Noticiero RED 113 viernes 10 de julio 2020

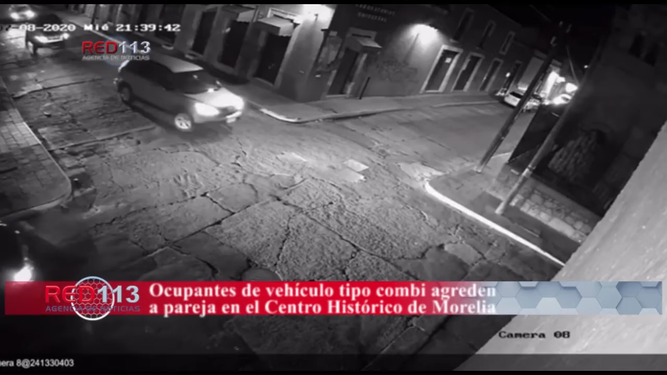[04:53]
La noche del pasado miércoles, una joven pareja fue agredida físicamente por dos ocupantes de una camioneta, esto en el Centro Histórico de Morelia. El caso se conoció a través de un video compartido en redes sociales.
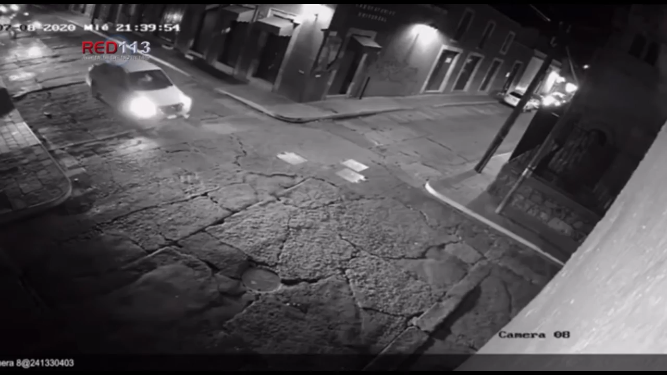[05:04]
Sin embargo, hasta el momento las autoridades policiales no tienen más detalles del asunto. En el video se aprecia que eran alrededor de las 21.40 horas cuando un vehículo tipo combi circulaba en sentido opuesto sobre la calle Guerrero y detiene el avance al llegar a la esquina con Abasolo. Transcurren unos segundos y aparecen a cuadro un muchacho y su fémina acompañante, quienes caminan tranquilamente sobre la banqueta de la calle Guerrero en dirección hacia Abasolo.